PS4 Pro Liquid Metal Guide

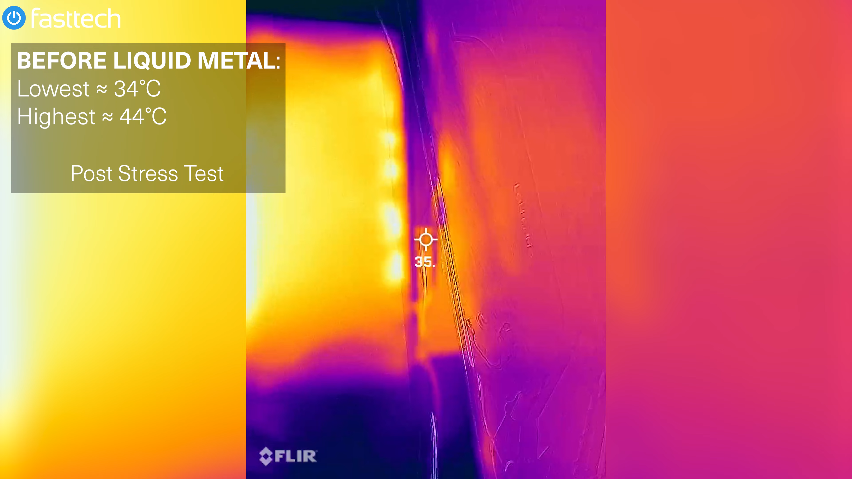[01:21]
was running at about 34 degrees and under stress running doom it got as hot as 44 degrees particularly in the center of the system where the APU chip sits and that would be the part that's glowing orange and now
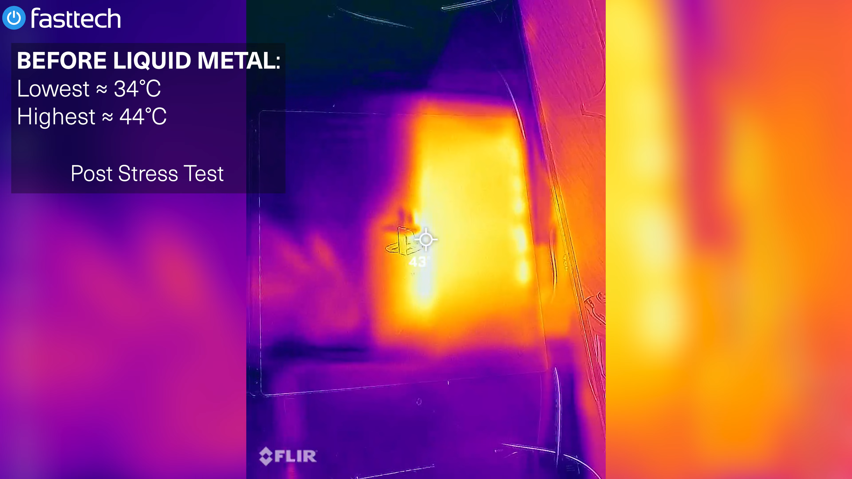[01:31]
I'm going to show you guys what the after test results look like on the right side of the screen as you can see there's a big drop in temperature during idle we
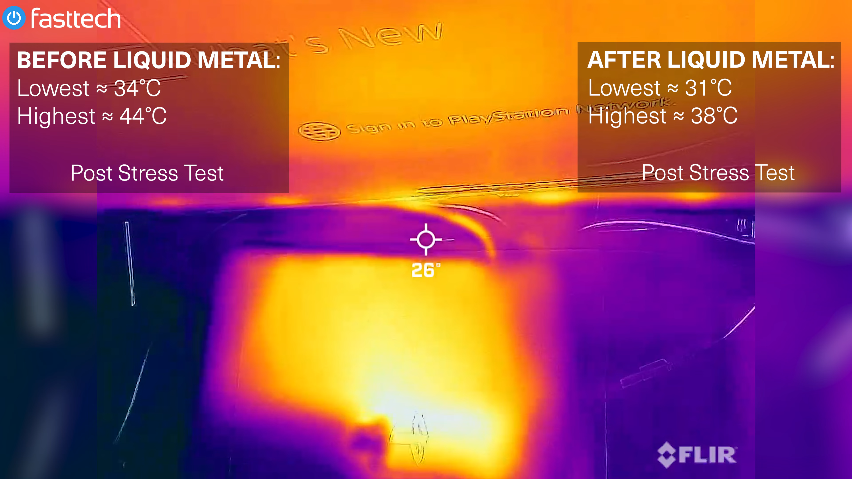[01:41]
saw a temperature drop of about three degrees and during peak times and stress while this thing was running doom we saw a temperature drop of about six degrees celsius which is a huge drop so now I'm going to show you guys how I did it so you can do it yourself.
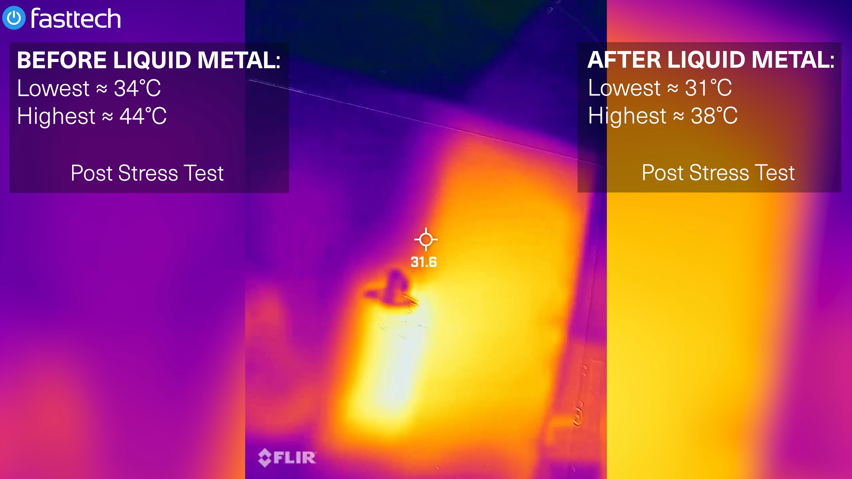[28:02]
37, 36, 28.9 at the back. Where the exhaust is. I think the exhaust heat should be more than that.
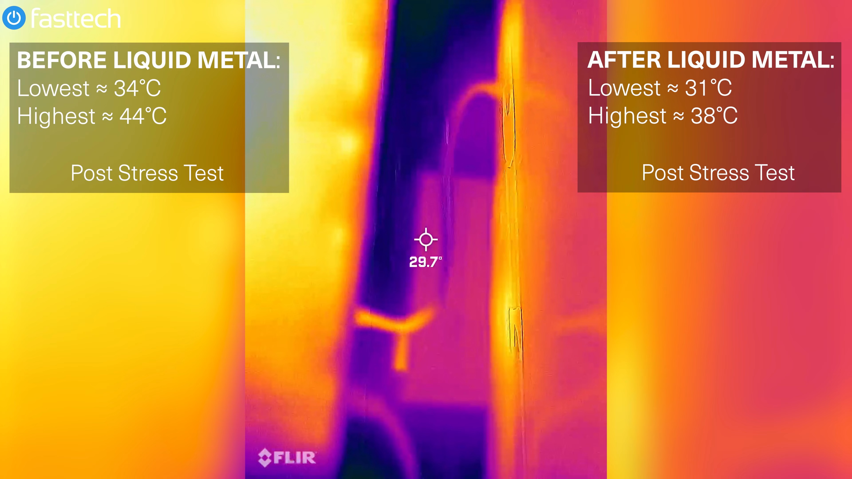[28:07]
Let's get a little closer. Yeah, about 27. As you can see, I'd idle the liquid metal. Or as Northridge Fix likes to say, liquid metal has made a difference.